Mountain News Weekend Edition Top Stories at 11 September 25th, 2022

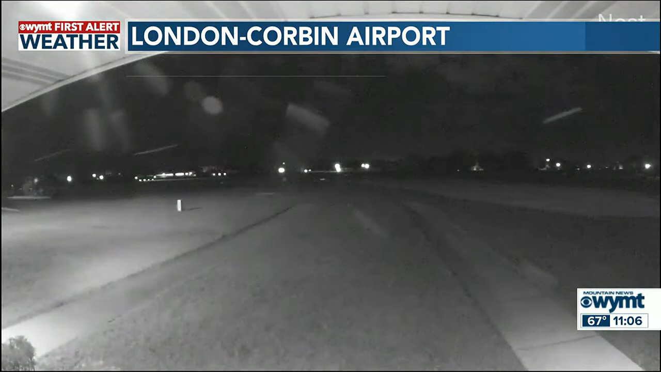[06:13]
London Corbin Airport, pretty quiet after a beautiful sunset earlier. Down to 57 already out that way, dew points in the low 50s, pressure, barometric pressure, 29.89s.